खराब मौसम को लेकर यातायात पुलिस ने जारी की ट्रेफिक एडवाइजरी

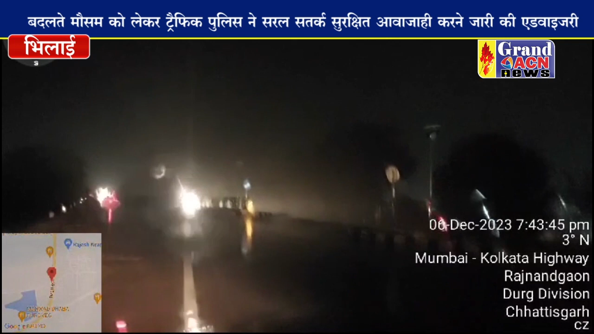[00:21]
DSP ट्रैफिक सतीष ठाकूर ने कहा कि फॉक बारिश के दोरान वीजिबिलीटी कम हो जाती है जिस पर सामने से आ रहे हैं वहन क्लियर नजर नहीं आते।